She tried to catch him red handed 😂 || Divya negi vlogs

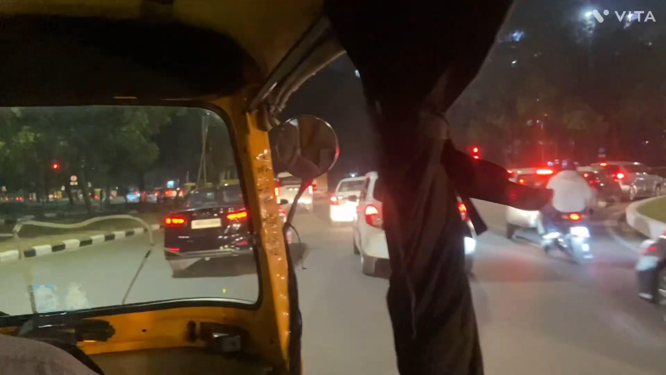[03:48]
अमरावती के बाहर पहुंच गई हूँ और मैंने ऑटो चेंज कर लिया और मैं पहुंचने वाली हूँ घर।